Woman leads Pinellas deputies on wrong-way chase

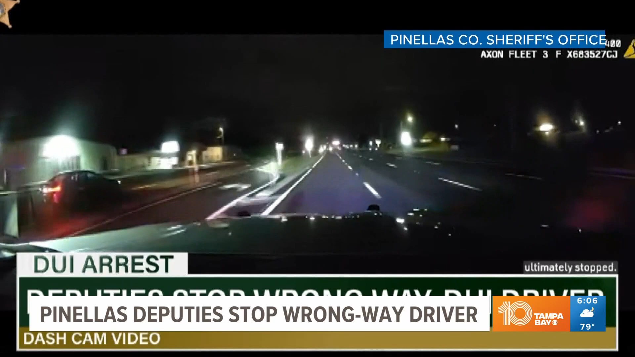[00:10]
Around 1 a.m., deputies say they spotted Virginia driving down State Road 580. They repeatedly tried to get her to pull over. Finally, they were able to stop her with something they called a pit maneuver. Investigators say Smith admitted to being under the influence.